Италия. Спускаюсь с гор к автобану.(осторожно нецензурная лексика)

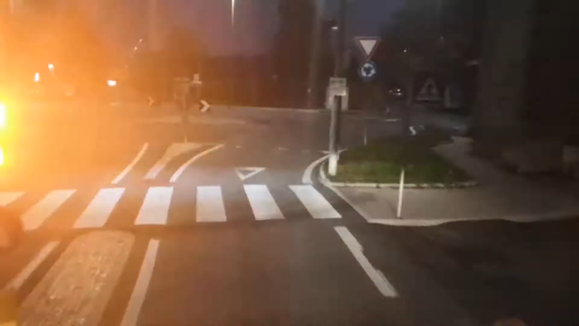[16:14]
я вот разворачивался на каком-то из этих колец и увидел вот эту дорожку.
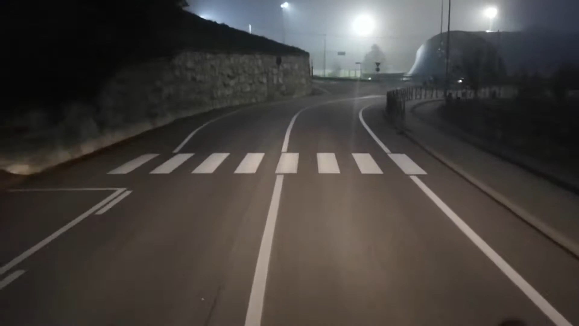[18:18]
Короче, что рабочий навигатор Аболтус не знает, как тут ехать. Я смотрю, и мой не сильно, он футбольное поле, не сильно соображает что-то здесь, как ехать. Вот автострада. Будем, короче, по стариночке ехать. Через 200 метров. На дороге с круговым движением съедьте, используя эти съезд. Будем ехать по знакам. Налево, на дороге просто с круговым автострада. Движением съедьте, используя эти съезд. Будем ориентироваться на нее. Так. И на то, что где мы пролезем. Вот здесь знак грузовым запрещено. Окей.
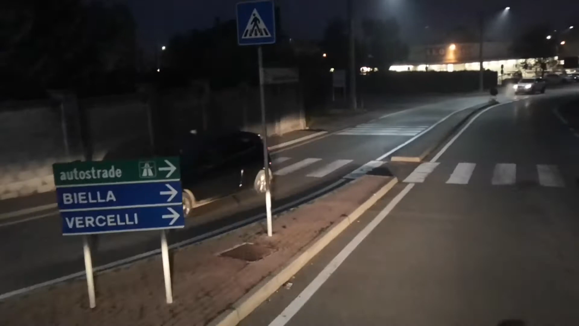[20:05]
Так, автострада здесь. Либо ты начинаешь выезжать, а он, оказывается, идет по кольцу.
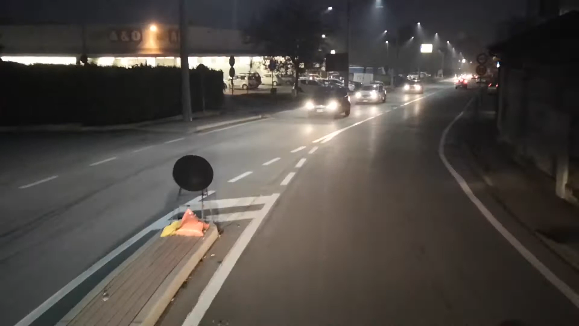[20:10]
Через 200 метров едьте на дорогу с круговым движением. И он тормозит, начинает тебе сигналить. Вот, уже, короче, темно стало. Ну вот эту дорогу я помню. Это по городу мы тут давились, тогда еще пробка была. Эту дорогу я помню. Вот чем классно ездить на... На повторяющиеся загрузки, так это вот тем, что ты уже знаешь. Куда ты едешь, вот угол дома торчит, блин.
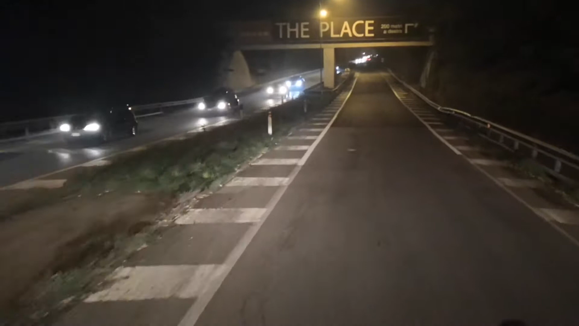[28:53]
За спасибо. Вот, потом дальше там будет просто площадка.
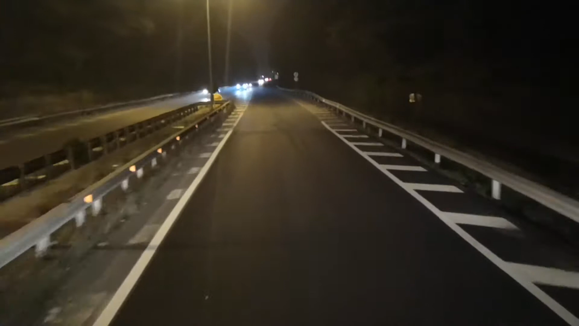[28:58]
Просто площадка. Ее с автобана даже видно. Будет ли на ней место. И все, и потом выскакиваем на автобан. Блин, до него еще ехать и ехать. Потом выскакиваем на автобан. Но такое время, что на автобане. Сколько у нас уже? 7, да? 6 часов в Италии. Что на автобане уже будет становиться тяжеловато. Тяжеловато это раз. Во-вторых, надо найти где-то карманчик и написать.
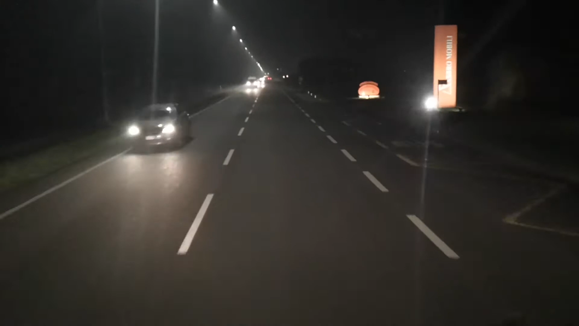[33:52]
И там совсем чуть-чуть и автобан. Но на этом повороте 90 градусов должен будет быть вот этот вот автохор. Или просто, вот стоянка. Не стоянка, площадка. Я думаю, можно было засунуться. Я же ее видел, еще думал про нее, когда еще на монтажке. Сейчас монтажка, но она легковая, блин. А замки, наверное, отдельно в Италии не продаются. Ну, вот дети со школы только идут. Только со школы идете, ребята, вы чего?
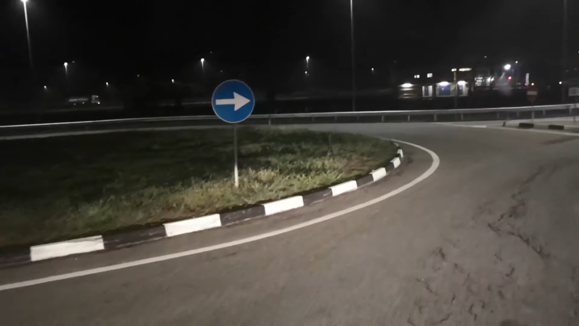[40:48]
Оплачивают две стороны, кто ездит, кто на Турин, кто на Милан.
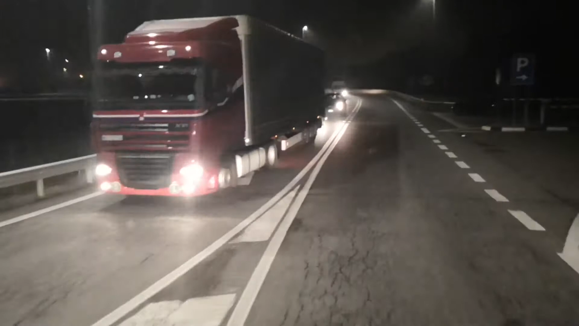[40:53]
А просто после платежки обход указательно паркинг, блин. Блин. И место валом. И место валом. Вот, оплачивают две стороны, тут две телепасины, да? Да, две телепасины. Заезжаем вот в такую вот штукенцию.
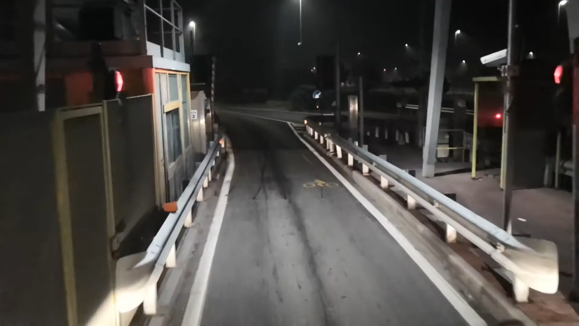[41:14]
Кликает мой телепас. Открывается. И здесь мне надо туда, Турин, Милан. Здесь мне надо на Милан. Берем левее. Все. В принципе, я думаю, больше ничего интересного. Блин, а как тут? Тиражок или ящик какой-то? Ладно. Вот такая вот развязочка. Сейчас я проеду над автобаном. Над автобаном.